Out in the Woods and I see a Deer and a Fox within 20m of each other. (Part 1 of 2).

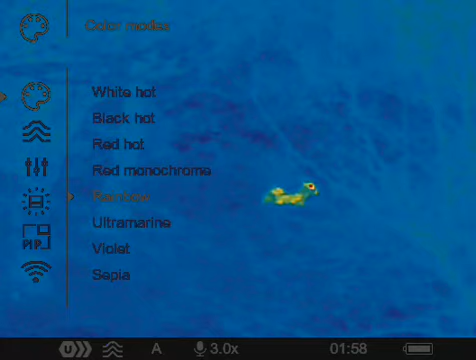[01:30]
I assume it's a deer anyway. Doesn't look like a deer.
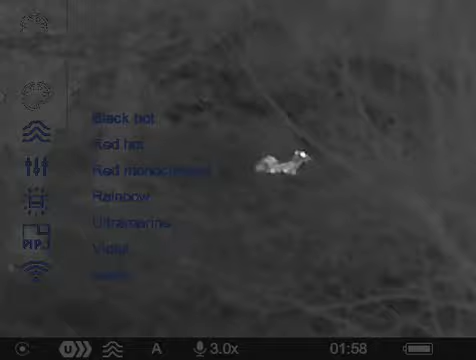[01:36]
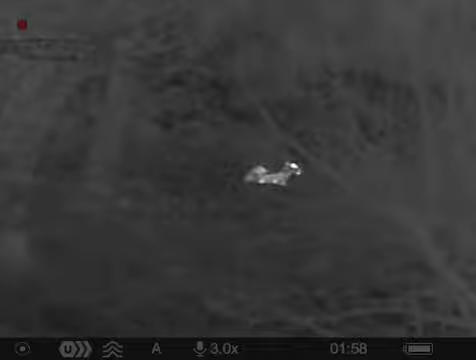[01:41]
Wow, it's bright. I think it's watching me out.
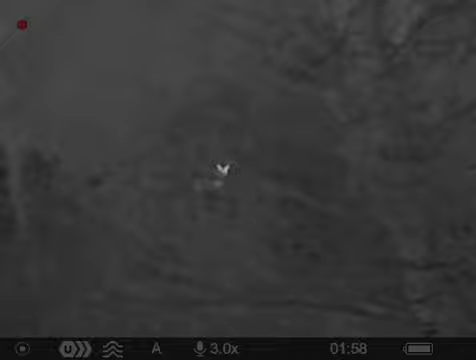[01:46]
Oh, hold on. Got a fox. There's a fox. Oh my god.
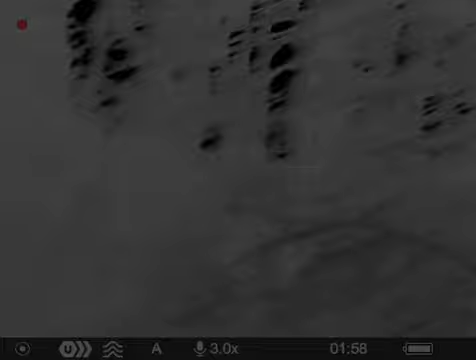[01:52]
Last time I was here, there was nothing here. Yeah, it looks like a deer, doesn't it?
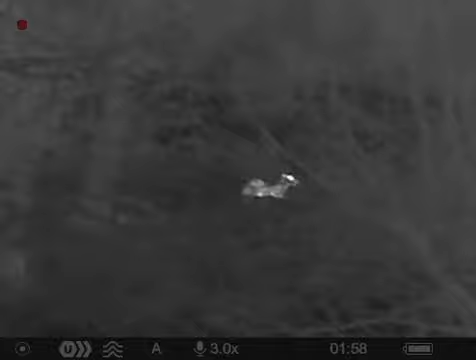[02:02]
It's a shape of one, I think.
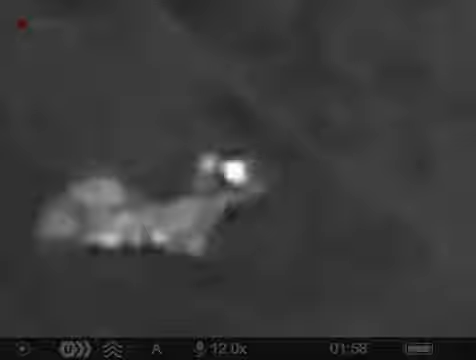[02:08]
Yeah. Little fox. Wow. Oh, he's on the road, I think. And I'm just standing in a campag. Get off the boat.
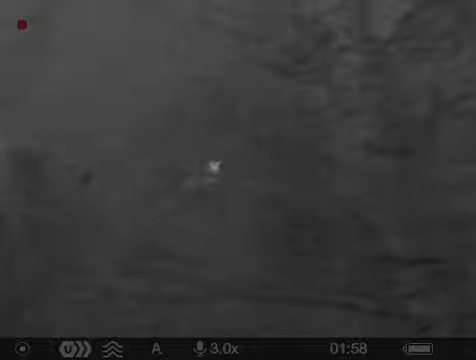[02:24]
It's so good. That's mad. That's definitely a deer. The fox booper doesn't realise he's there.
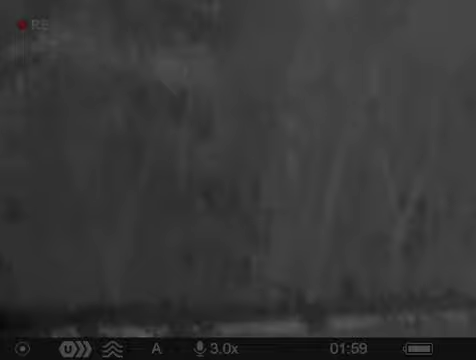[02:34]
There's a few wraps and whatever here.
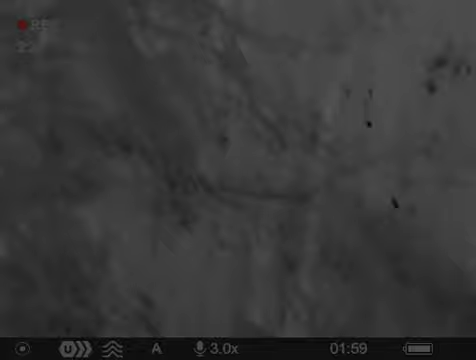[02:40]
I might sit at the bench actually, let's see if it comes down.
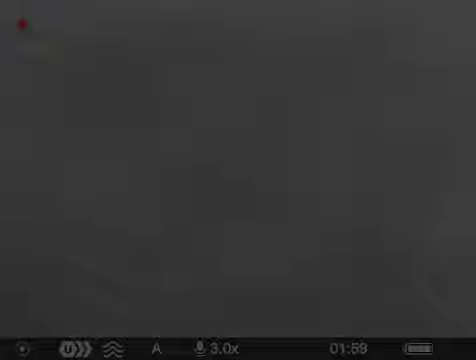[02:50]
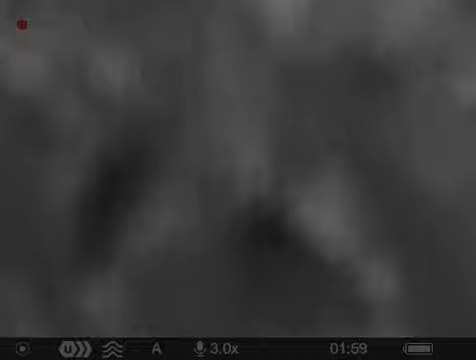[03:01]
It is really dark and this tube is really suffering to rest, but I've got the IR with it. I'll sit down, it's wet.
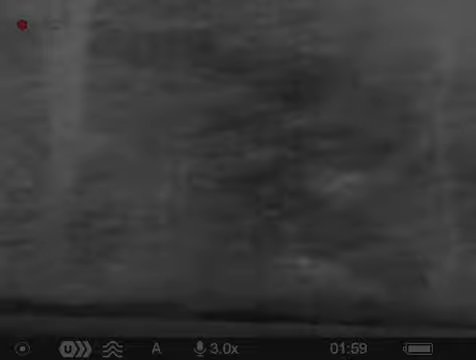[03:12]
So that's the data anyway. Yes, that looks, that must be a fox.
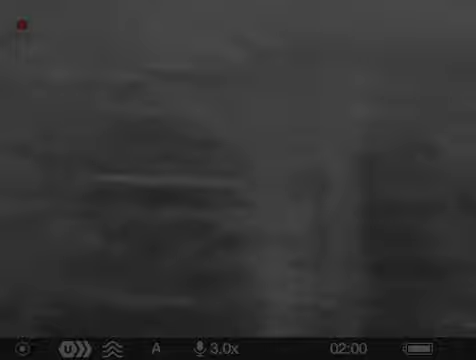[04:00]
Deer's still there, I think. Yeah, deer's still there. He's literally right next to the road, though, that deer. That's quite weird. Must be just in the verge. I can't see the fox.
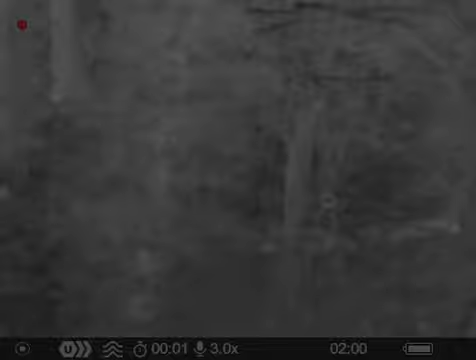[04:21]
Shit. Ah.
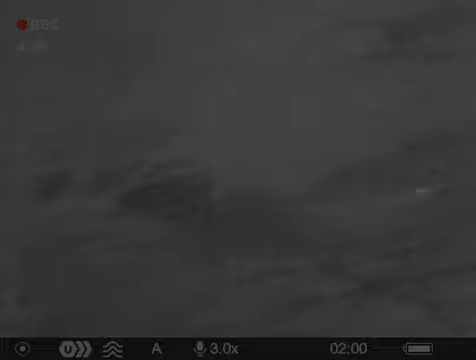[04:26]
I must have been in a good position. There's something there.
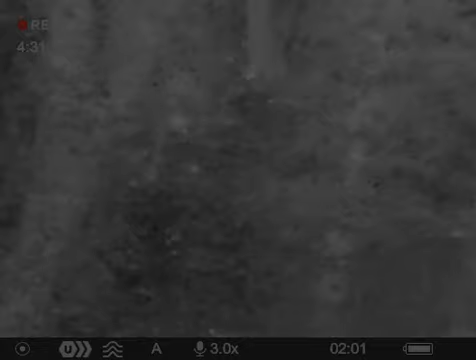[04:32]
What's going on? This is literally just a car park.
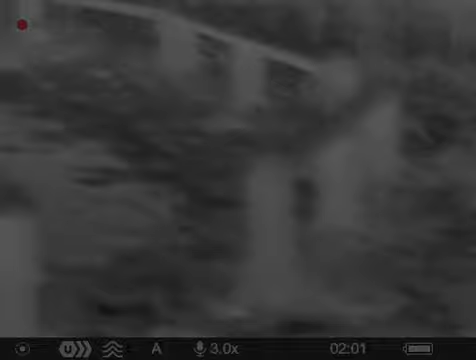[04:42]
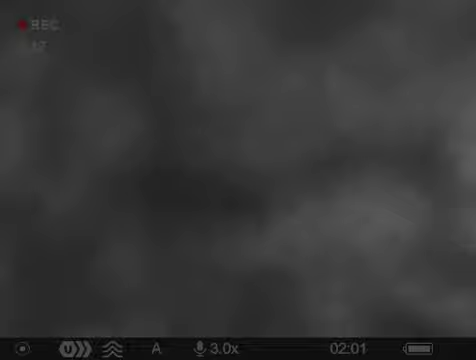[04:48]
Can't see anything in a car park.